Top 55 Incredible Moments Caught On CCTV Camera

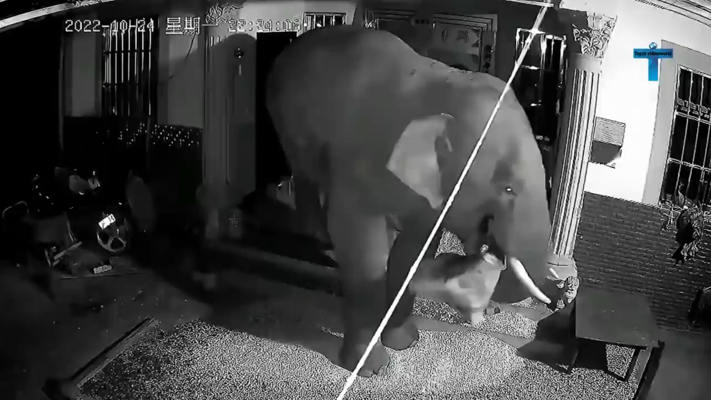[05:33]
Here is the footage of a wild elephant who prefers to wear the clothes of the homeowner.
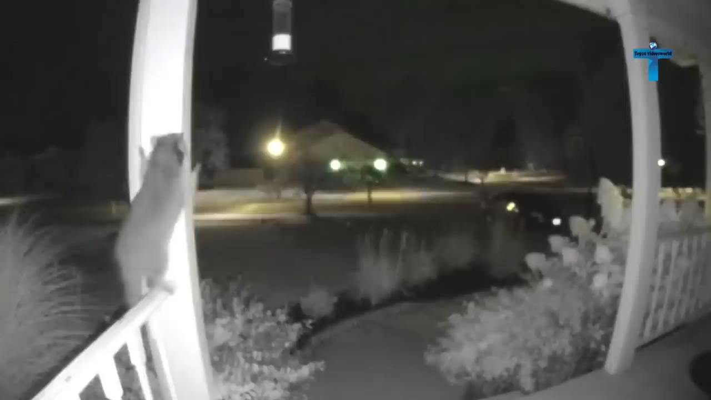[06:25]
A smart raccoon climbed a column to reach a bird feeder on the house's porch.